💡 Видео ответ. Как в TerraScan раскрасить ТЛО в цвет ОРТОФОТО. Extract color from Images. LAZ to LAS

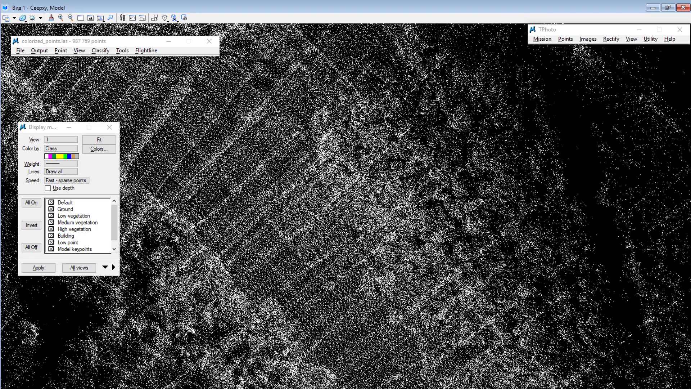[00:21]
цвет ортофото плана чтобы если вы выставите параметр color by point color у нас точки покрасились цвет ортофото плана и так в этом видео я
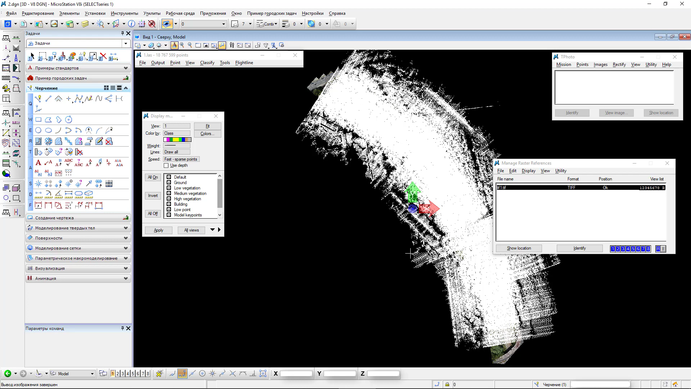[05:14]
которые тянут все облако и из-за них появляется у меня предупреждение
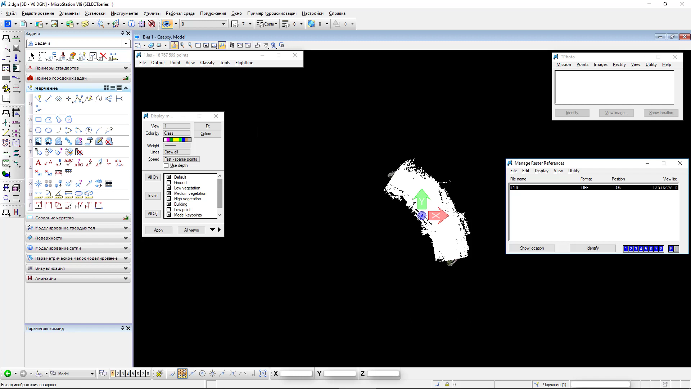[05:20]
и так я просто создам фэнс этим фэнсом обрисуемые точки вокруг орта а все что вне это все ошибочные и так
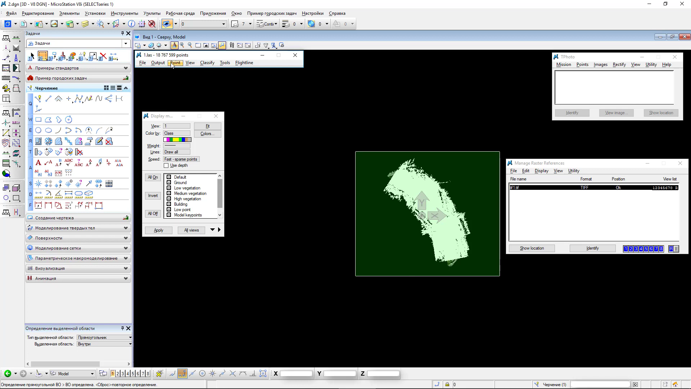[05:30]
я теперь захожу и удаляю точки аутсайд фэнс готово теперь проверяю делу view fit view вот
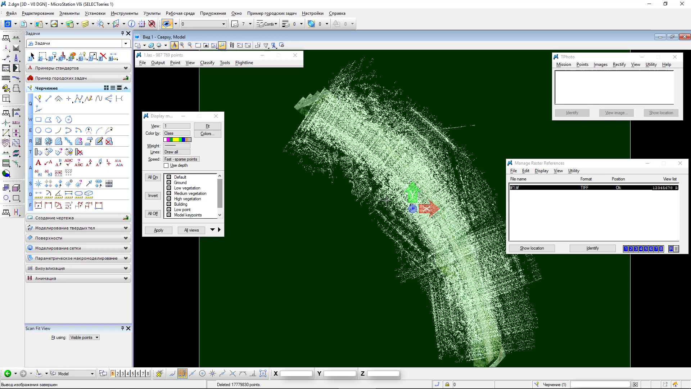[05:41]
все мои точки вписаны в вид нигде ошибочных точек больше нет и теперь я могу раскрашивать мои точки для этого я захожу будущего визит что я захожу здесь все так как раз стараю это не здесь